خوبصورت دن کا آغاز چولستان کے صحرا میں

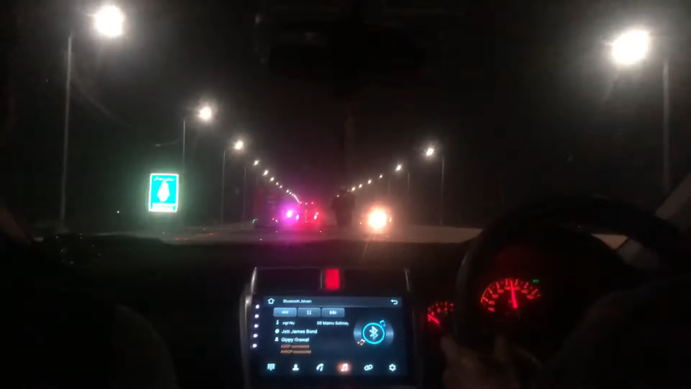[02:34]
रात हो गई और सफ़र रह गया तकरीबन 120 से 150 किलोमीटर, क्योंकि अभी हमने अहमदपुर शरकिया जाना है, वहाँ से डिनर करेंगे उसके बाद आगे निकलेंगे। लो जी, हम पहुँच गए हैं चोलिस्तान के एरिया में। ये स्मोग या फॉग नहीं है,